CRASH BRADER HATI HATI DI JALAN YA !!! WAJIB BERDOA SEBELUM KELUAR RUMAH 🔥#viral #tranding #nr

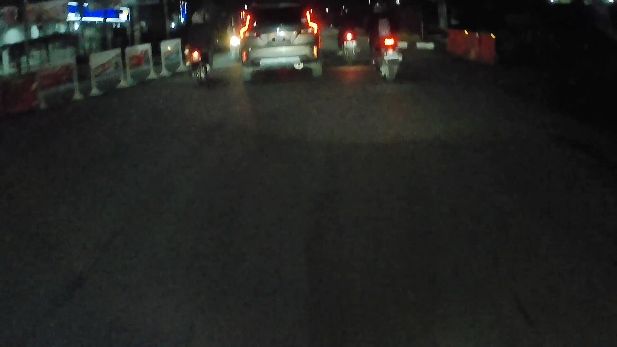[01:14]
Rame, oh. Ah, sempit tapi oi jalannya oi. Rame.
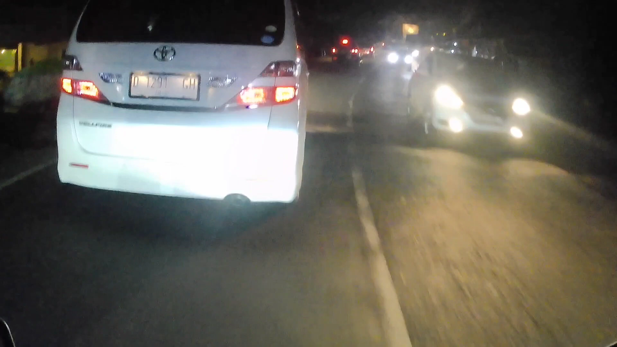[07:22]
ada crash crash crash crash crash oi crash crash oi
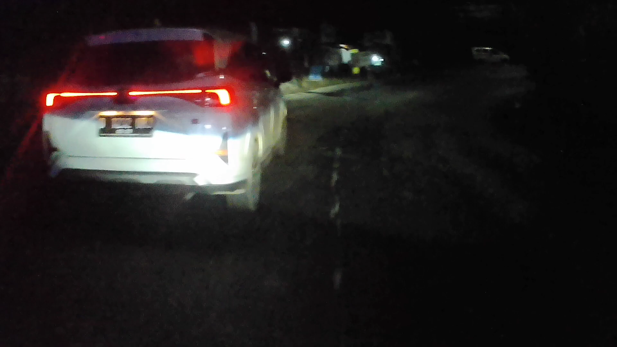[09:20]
kaget aing was ampul-ampulan jalannya di dia wow.
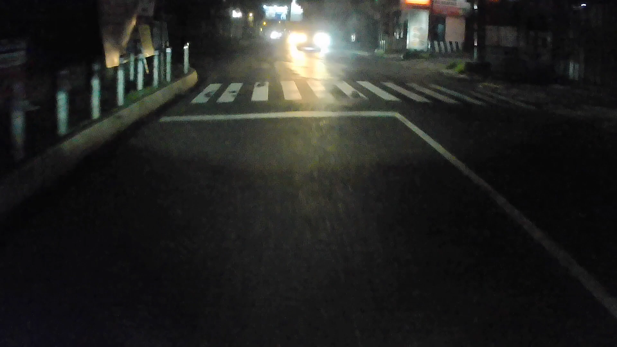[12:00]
anjing lampu na goblok lah. Sorerap.